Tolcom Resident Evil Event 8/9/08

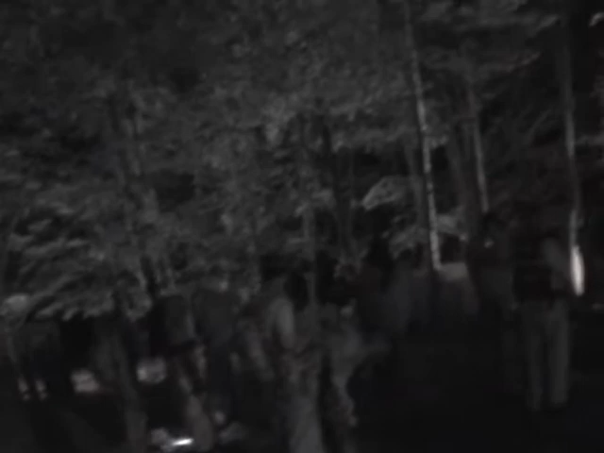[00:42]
Because I knew there was like eight people right there.
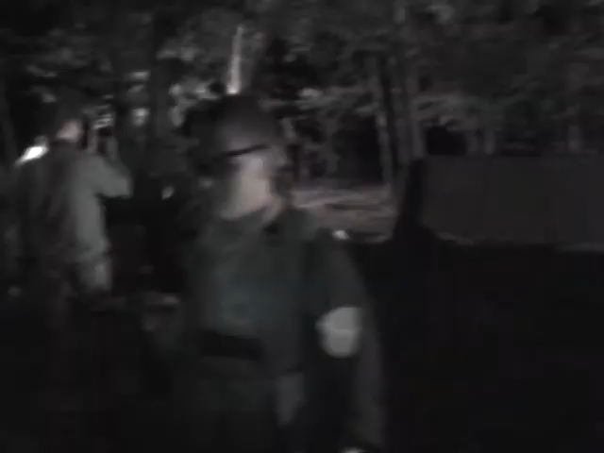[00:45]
Let's broaden our minds. I have nothing good to say, but there are the undead coming after us. Oh yeah, that's a good one.
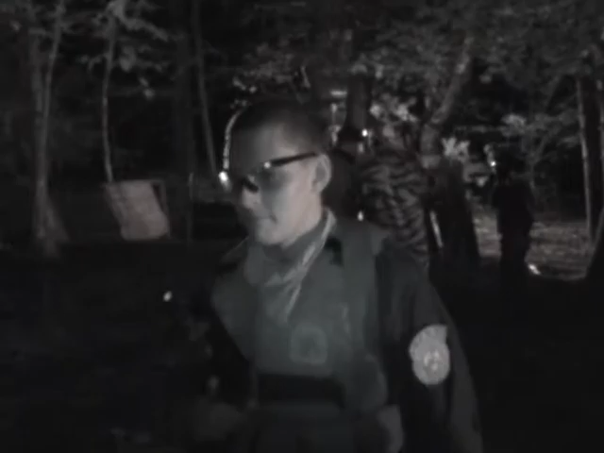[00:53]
That is all. Let's go! See this? It means I kill zombies. End of story.